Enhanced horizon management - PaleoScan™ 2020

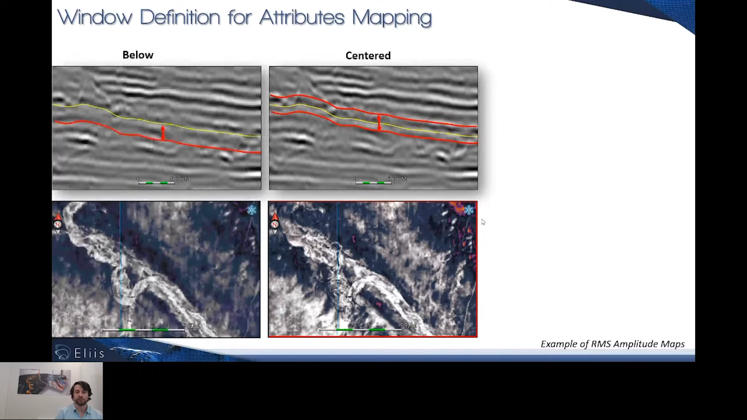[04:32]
you can do this thanks to the below-window, and you can do the same process with a window based on the analysis of the voxels exceedingly above your horizon of interest. New improvements concerning the measure tool. So starting from the analysis of the map and, for instance, the topography.
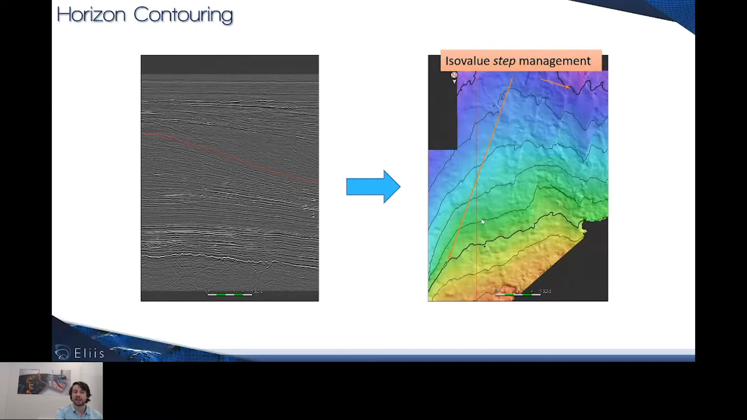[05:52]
So until now, the contouring was composed of the ISO lines itself and the ISO values, but the step management was not allowed. Now you can control the step concerning the ISO values. So you can really control the nature and the details of the maps you want to display. And of course, this new management is still implemented and can
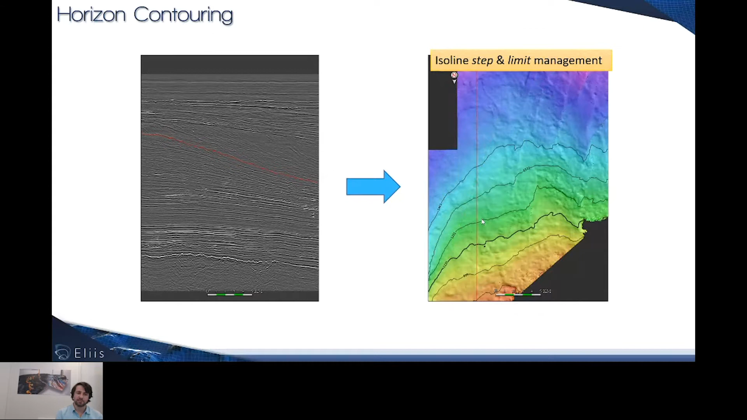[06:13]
be created with the management of the ISO line step and limits. The horizon properties have been improved by the collection of XYZ ranges in order to always be able to QC the geographic and topographic features of your maps.
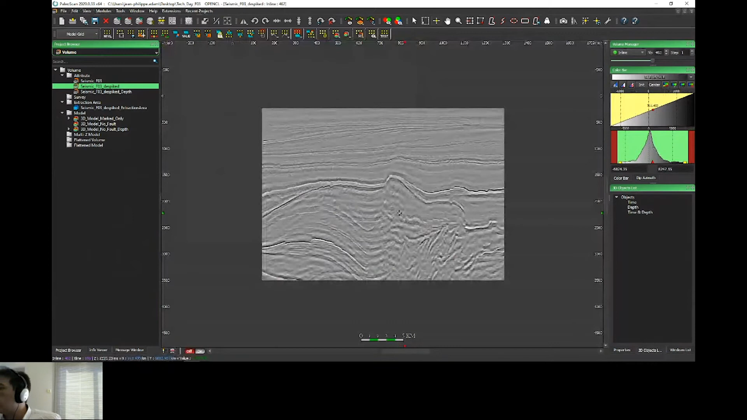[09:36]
Okay, in this case, if I remove this kind of value very high, I will have this kind of redrift and now I can display my seismic, I can play with the color bar and, okay, for example, if you prefer this kind of color, okay, the data will be displayed correctly. Then, okay, when you have import and data condition your seismic, you can carry on the value scan workflow to create your model grid, your interpretation.
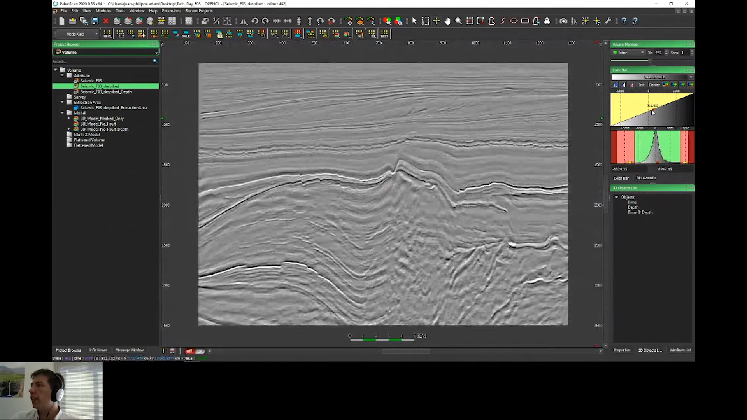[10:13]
And then when you have your interpretation, we can create, as I explained during one of the presentation about the relative logical time model, different kind of model. And for example, for this time volume,
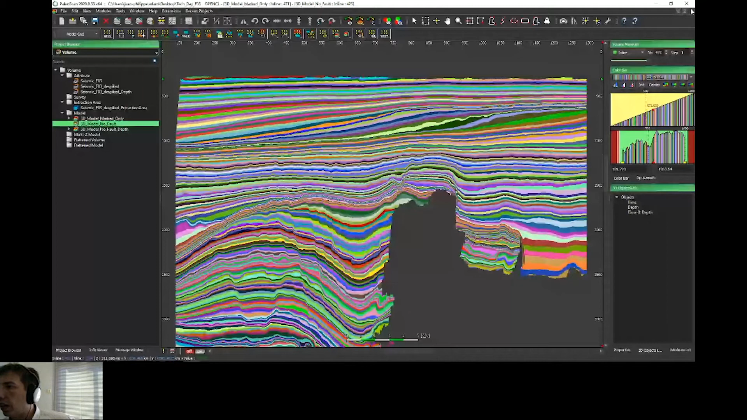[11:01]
Okay, I can just activate my sequence. And then, for example, I can create a sequence stratigraphy.